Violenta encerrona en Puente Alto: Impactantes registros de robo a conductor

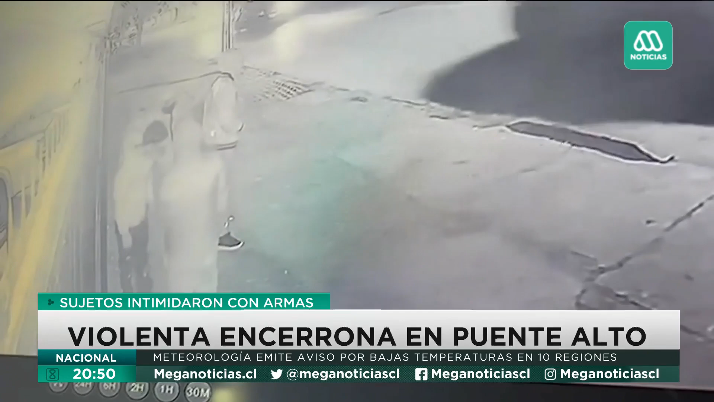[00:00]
De manera violenta, así intimidó este grupo de sujetos a su víctima. Todo para lograr quedarse con el automóvil que usted ve en pantalla. Nueva encerrona ocurrida en Puente Alto durante noche de este sábado que dejó impactado al conductor del vehículo.